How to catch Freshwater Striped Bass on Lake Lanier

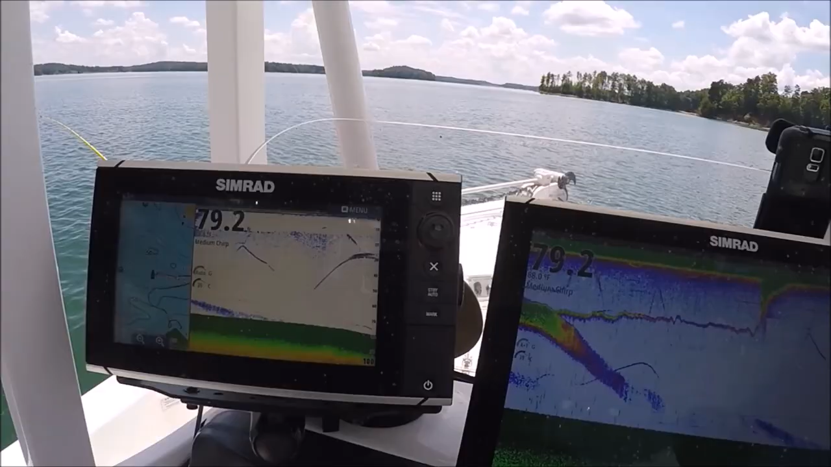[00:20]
We're just out in front of the ramp here, just looking around with the new Airmar transducers, trying to dial them in a little bit. It's a beautiful day. We got a bunch of bait, some big old spoons, and
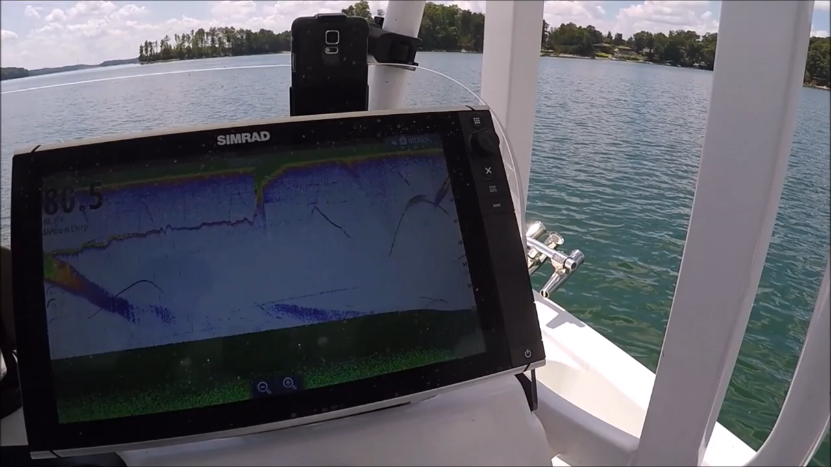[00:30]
as soon as our buddies get here, we're going to cover the water with Steve Knight. Smash them up.
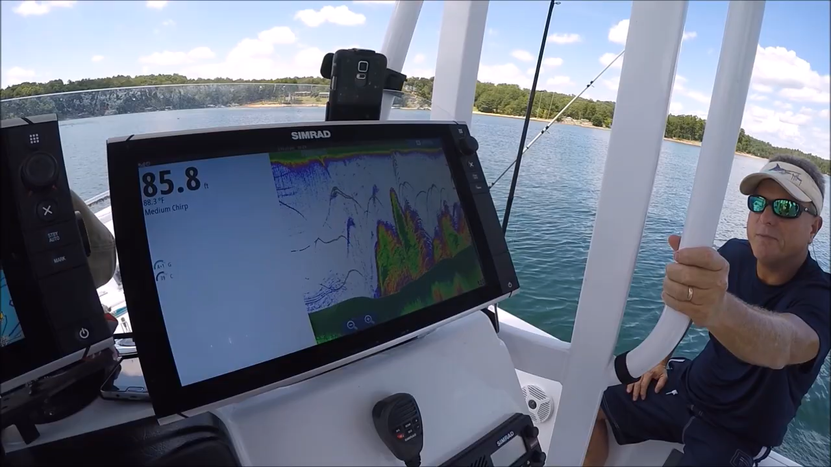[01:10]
So you can see, how tall that tree is. And he's not fishing in these fish that are hanging on the tops of these trees. That can be real tempting. I've done it myself. I've stopped and tried to catch those fish.
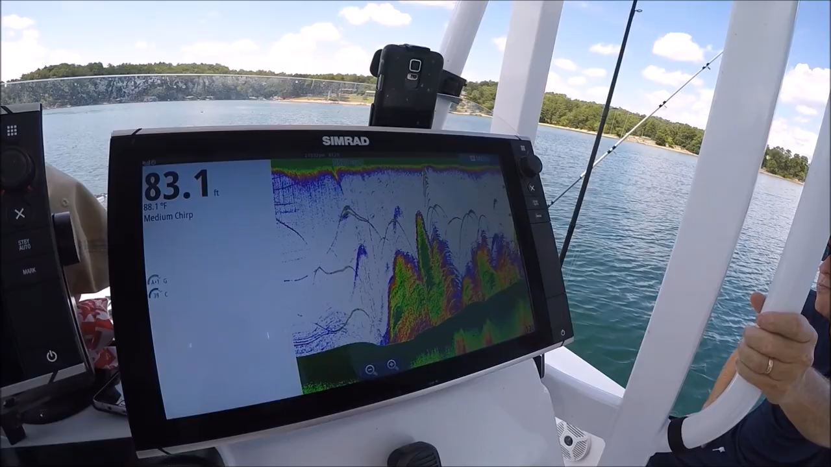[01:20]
On screen: depth 83.1 ft
And he's right now anyway, we're looking for fish that are not in the trees.
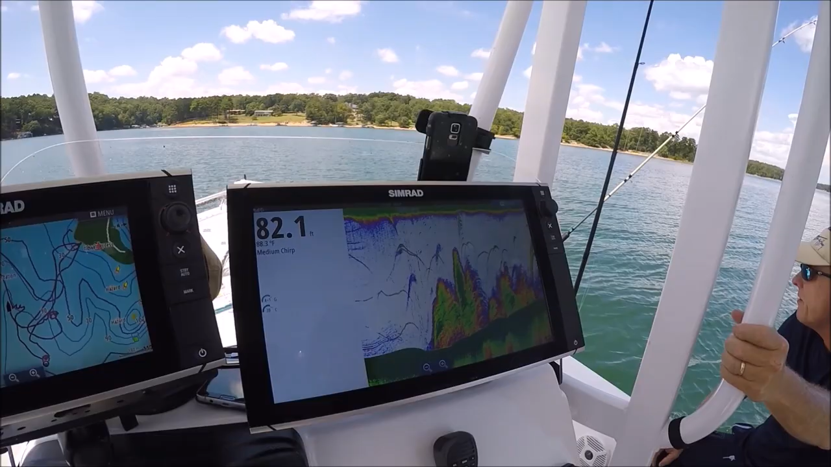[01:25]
I see a school of shad right, or herring right there.
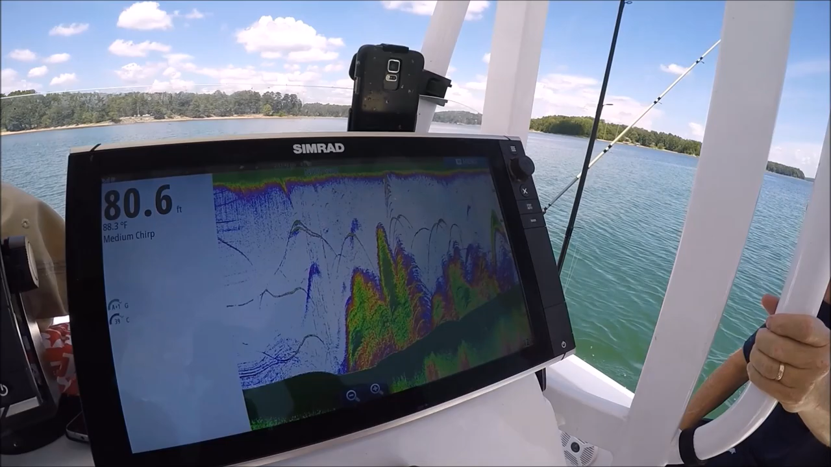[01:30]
On screen: depth 80.6 ft, water 88.3°F
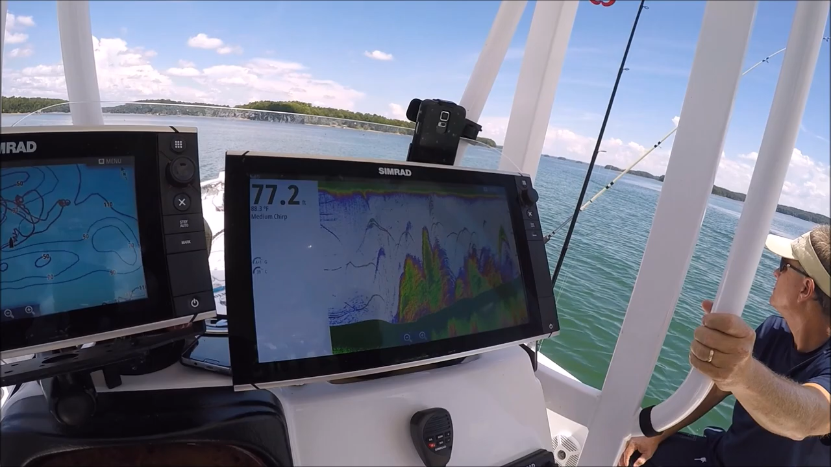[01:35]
There's a lot of fish right out here. We're gonna redrop out here on a different bottom.
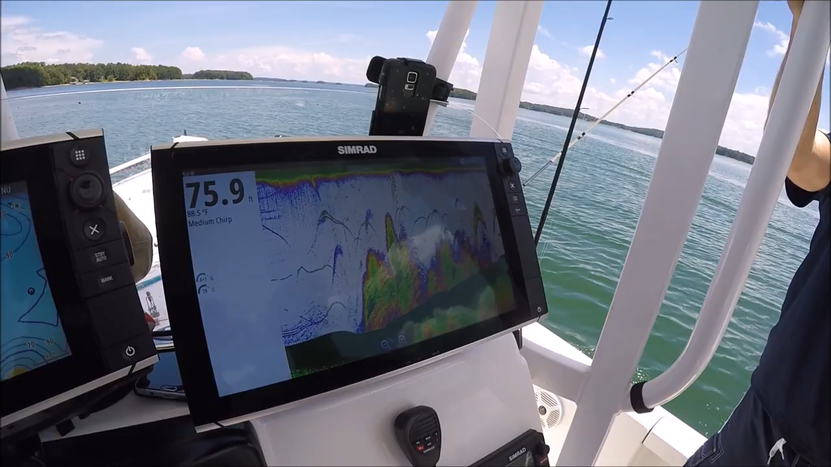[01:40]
On screen: depth 75.9 ft, water 88.5°F
And when you find good spots, you know, go ahead and drop a waypoint on them. That's what you got your machines for, you know?
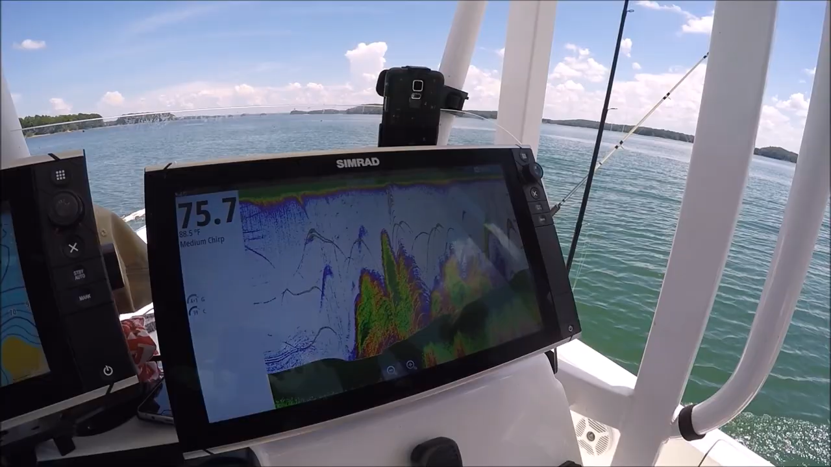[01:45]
All right, we're good one right there, right between all that timber. So what are you looking for right now?
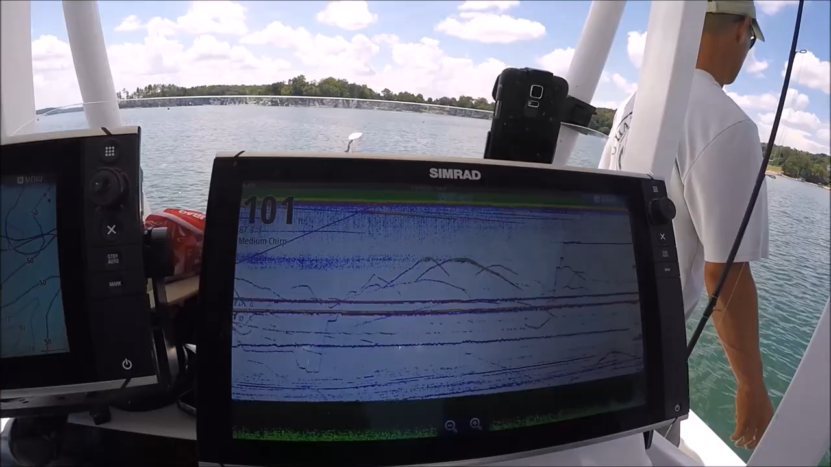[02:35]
One, two, three, four. Look how far apart those are set.
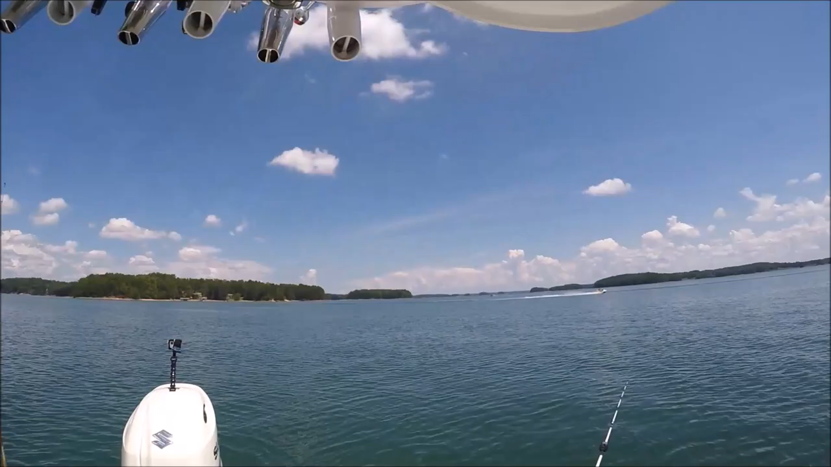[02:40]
And that one transducer, just a medium chirp transducer, less than 300 bucks.
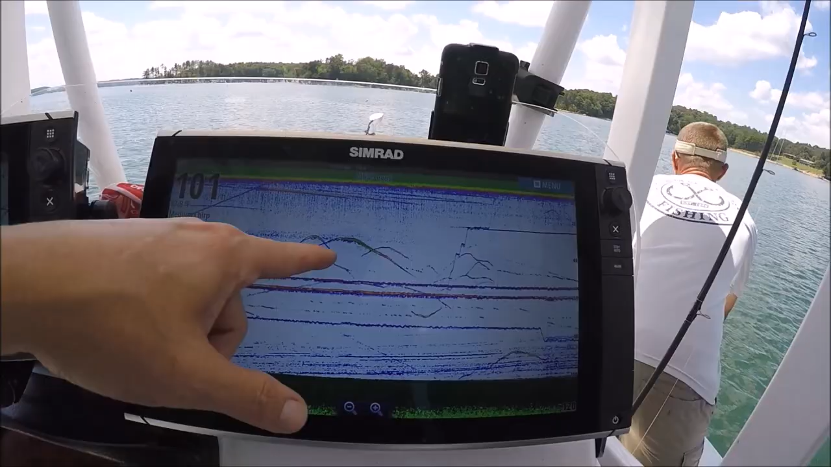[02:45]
It's Airmar TM150. What we're seeing here is the steady lines of those lead weights.
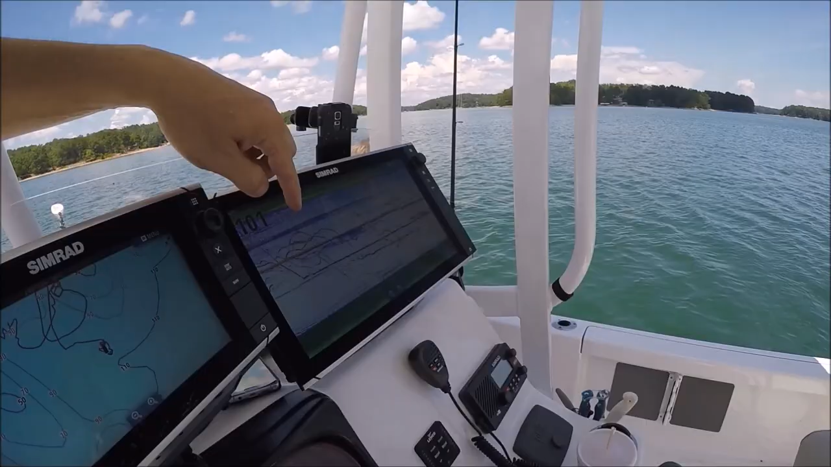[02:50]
These are long leaders, so like these, the thin lines here moving, that's the herring.
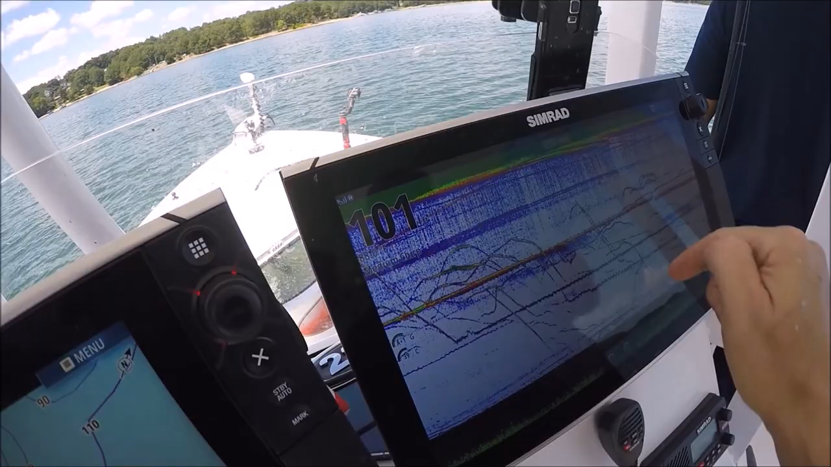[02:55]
Because these herring can move, we have very long leaders. Mm-hmm.
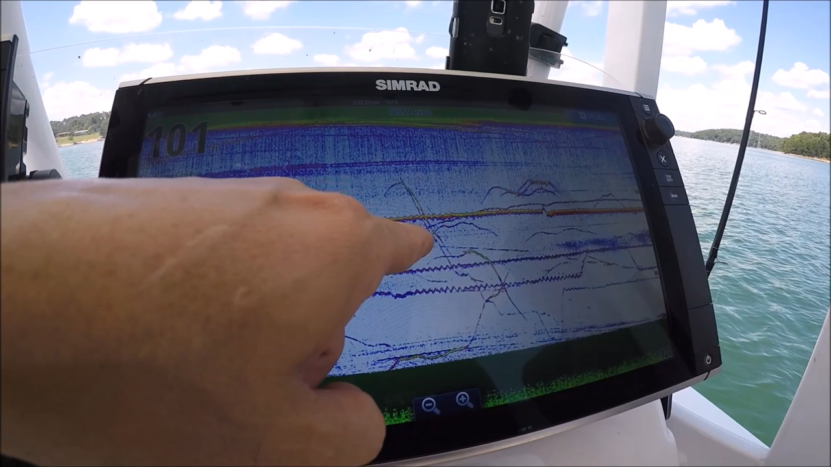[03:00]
So those little dash, see that one right, see that there? That's mm-hmm. That's the herring swimming along.
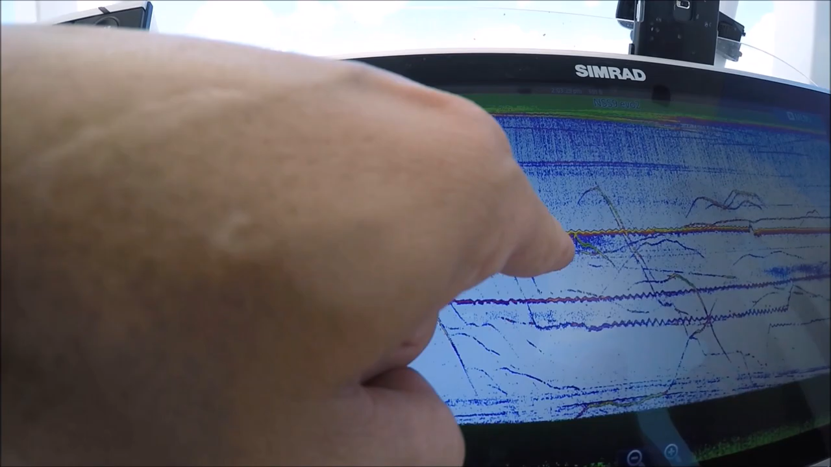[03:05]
So that's his weight, and that's, and you'll, sometimes you'll know what a fish is by, because all of a sudden you'll see that herring stretch out the leader.
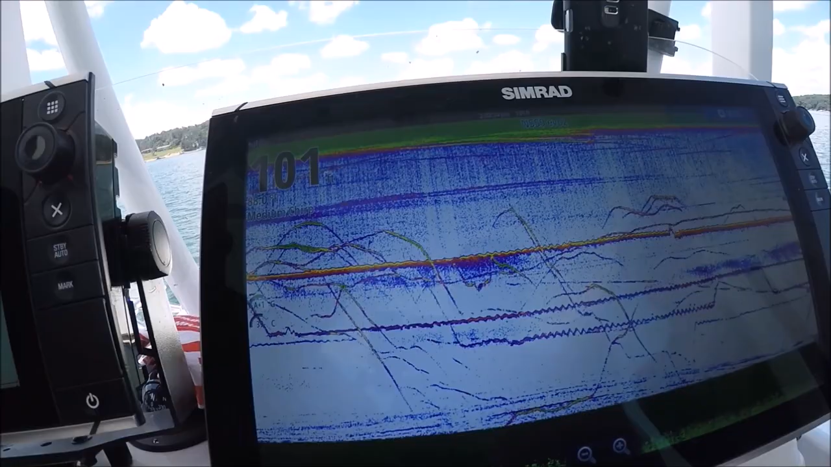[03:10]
You'll see that herring uses all the leader, just trying to get away from that.
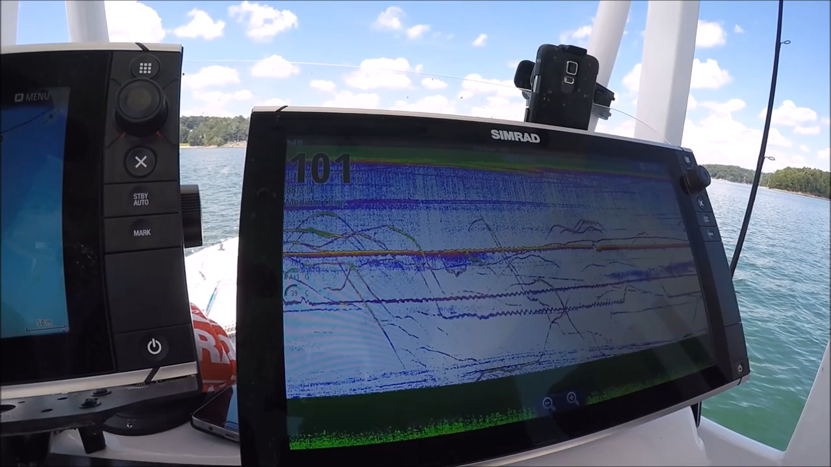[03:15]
So this is the herring right here.